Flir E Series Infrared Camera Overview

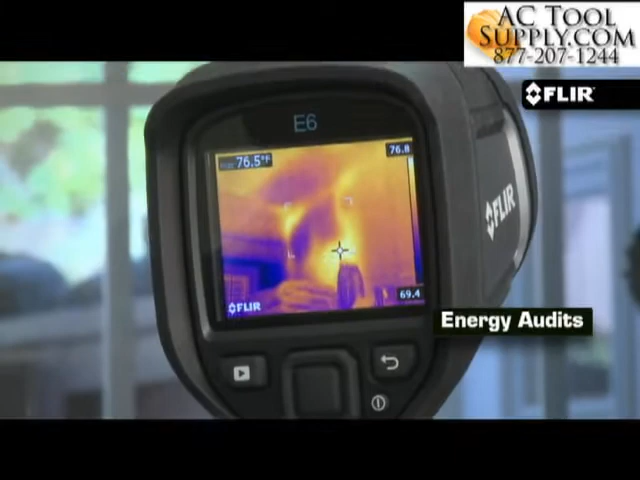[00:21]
On screen: spot 76.5°F
a thermal camera that shows and locates heat issues in
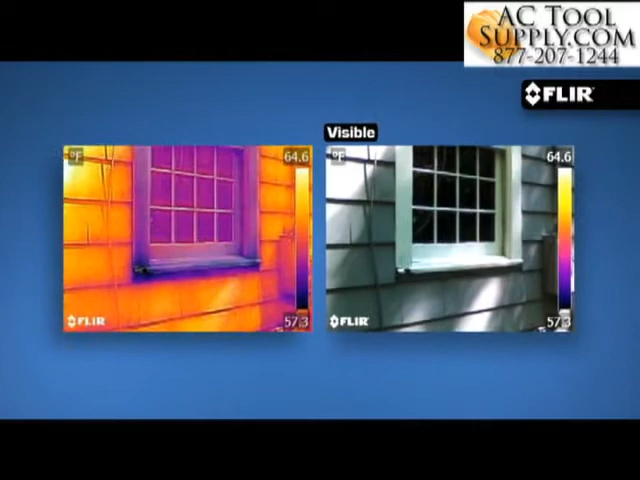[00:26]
On screen: scale top 64.6°F
better detail to help prove they're truly there.
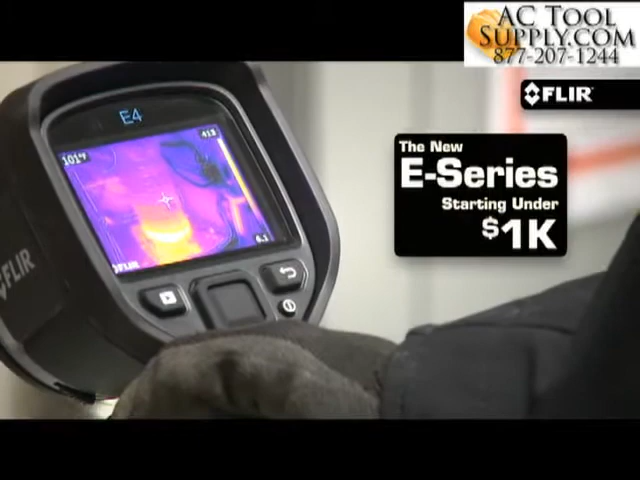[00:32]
One everybody can afford, that's easy to use,
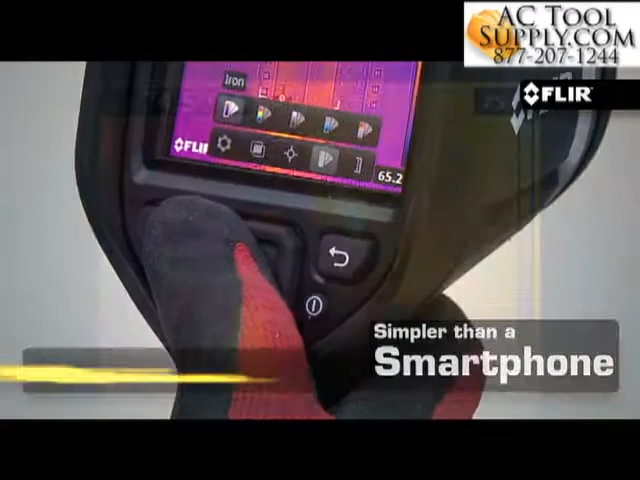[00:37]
finds problems in seconds, and captures them accurately,
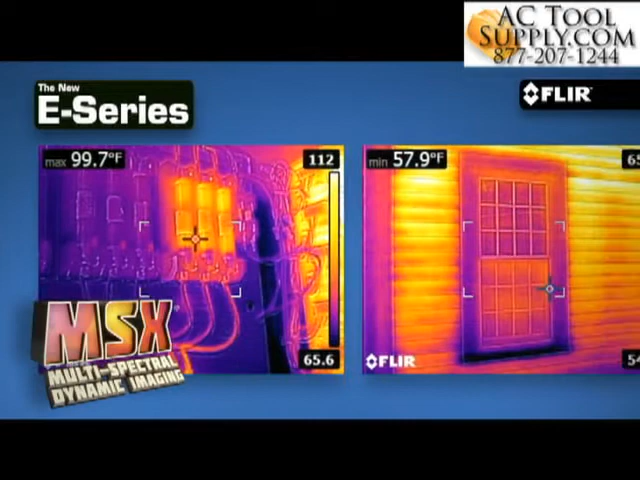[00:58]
On screen: max 99.7°F, min 57.9°F
complete with MSX Thermal Image Enhancement to help you instantly recognize where the temperature anomaly is.